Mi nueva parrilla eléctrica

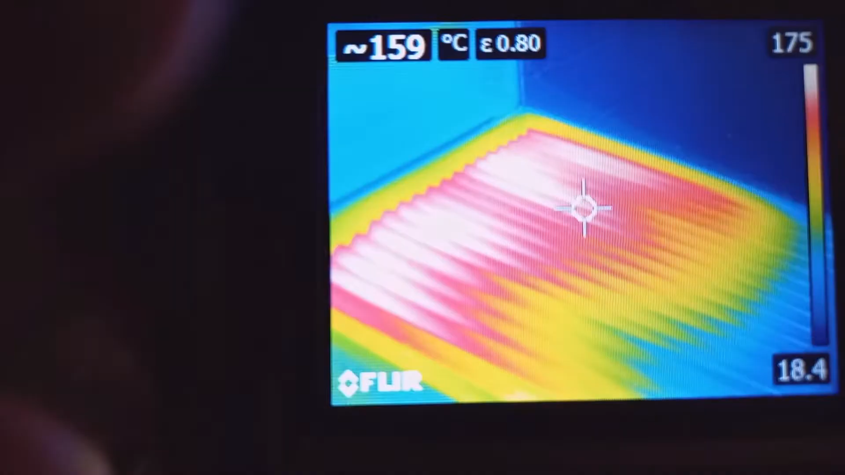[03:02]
Bueno, efectivamente sí, bajo la temperatura.
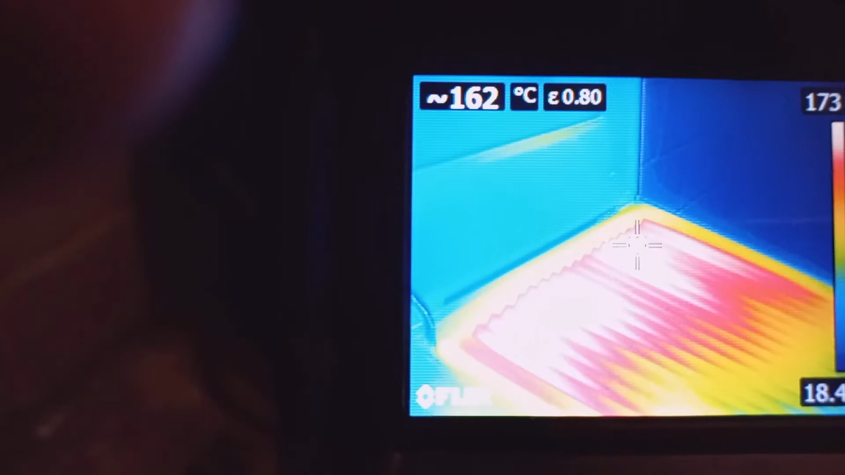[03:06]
On screen: spot 162°C
Ahora en la parte blanca están 163 más o menos.
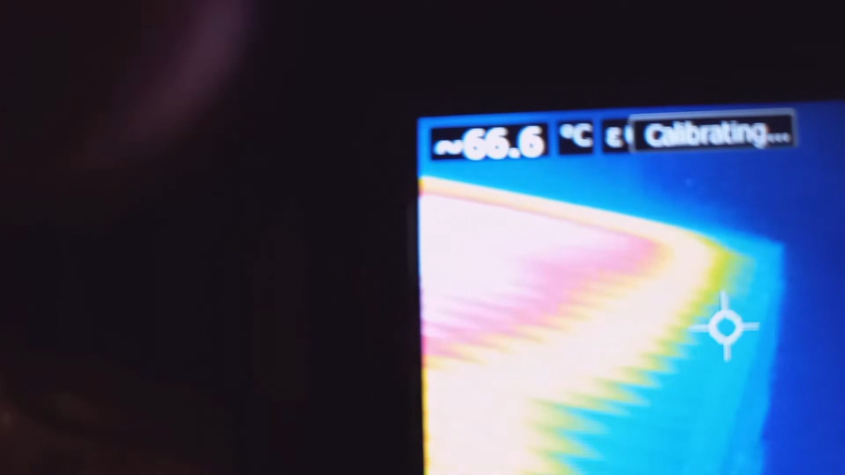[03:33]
Y aquí abajo ya 66, 67.